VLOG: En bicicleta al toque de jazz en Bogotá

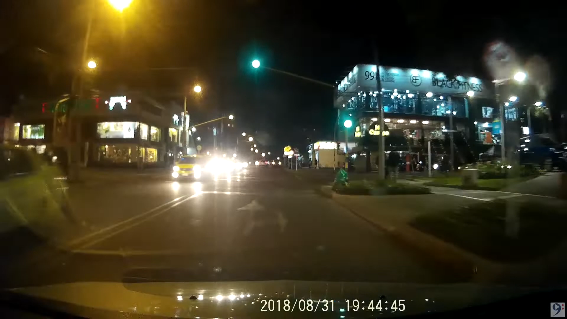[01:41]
Igual estoy llevando el amplificador en el baúl. Este es el norte de la ciudad.